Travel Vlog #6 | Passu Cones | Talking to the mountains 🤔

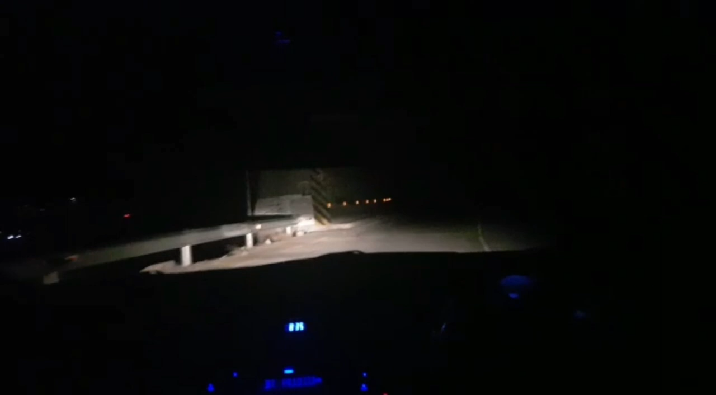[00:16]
और ये टनल से गुजर रहे हैं हम जो हंसा वैली की तरफ जाते हुए आ रही है बीच में।
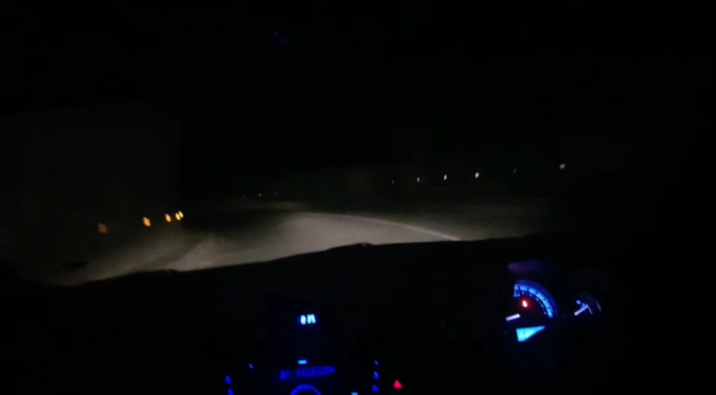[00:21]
तो वन सेकेंड, बड़े खूबसूरत पहाड़ों के अंदर से काटा, पूरा काटा हुआ पहाड़ों को, बहुत खूबसूरत और बड़ी जबरदस्त टेक्निक से बनाई गई होगी ये टनल।